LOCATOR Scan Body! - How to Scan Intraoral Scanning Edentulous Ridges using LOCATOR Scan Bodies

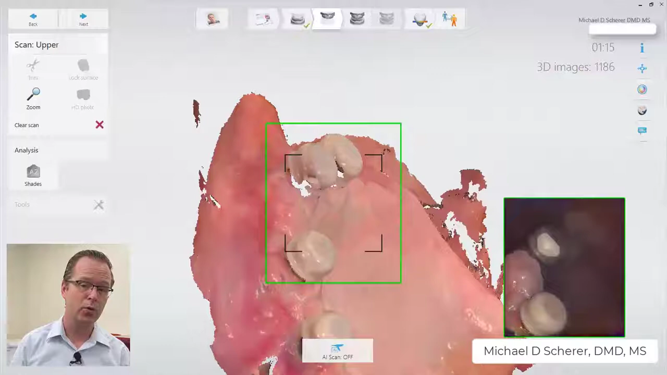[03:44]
I'm kind of leaning the scanner as much as possible into the actual geometry around the locator scan bodies so that way I can pick up the geometry but not pick up additional soft tissue changes because most intraoral scanners get lost when the cheeks move a lot.